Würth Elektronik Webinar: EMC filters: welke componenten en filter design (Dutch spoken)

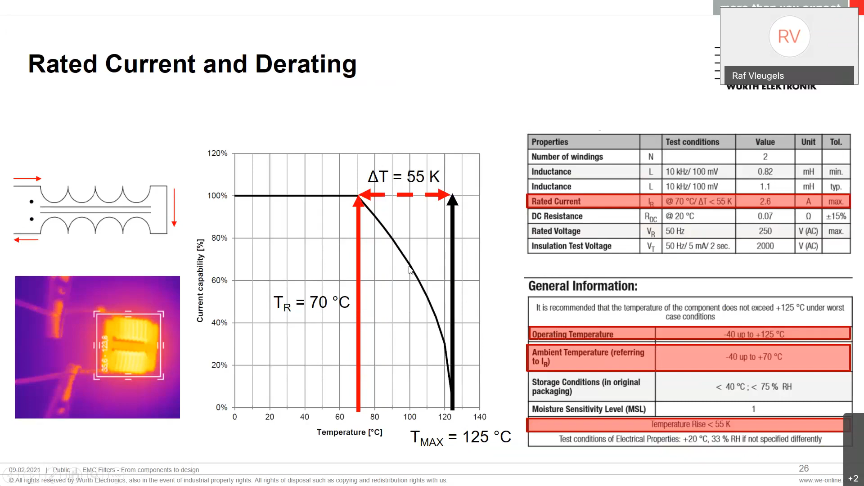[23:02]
En dan willen we natuurlijk absoluut buiten blijven. Dus als je op 100 graden zit, dan kan je nog altijd deze Common Mode Choke gebruiken. Maar niet meer op 2,6 Ampair, maar op 65% van 2,6 Ampair.